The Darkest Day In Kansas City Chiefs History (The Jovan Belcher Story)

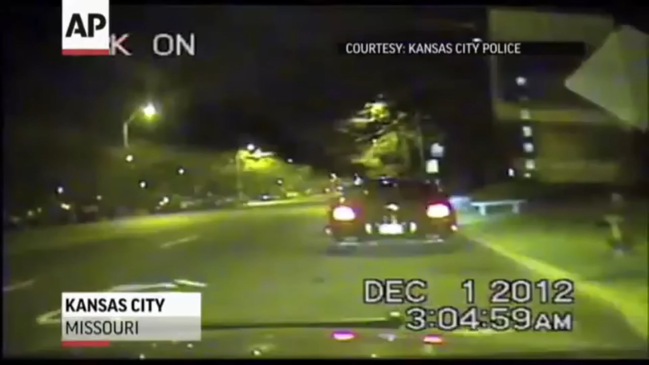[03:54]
Belcher told officers he was just waiting on his girlfriend, and the police, after finding nothing suspicious, urged Belcher to leave the premise.
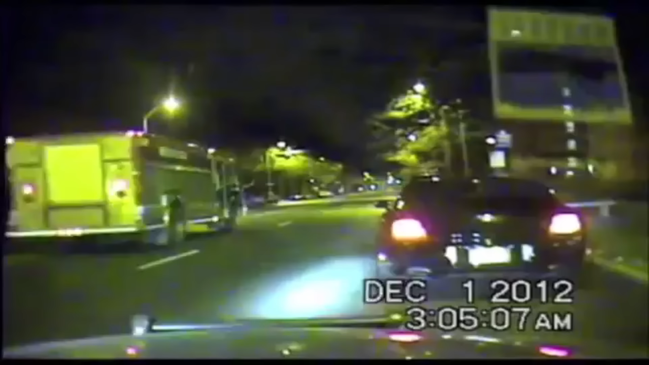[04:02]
How we doing tonight, man? The first video is from a little after 3 in the morning on December 1st. A police officer pulls behind Belcher and later the football player can be seen leaving his vehicle and heading into an apartment complex. Throughout it, Belcher is cooperative and thanks the officers as he leaves.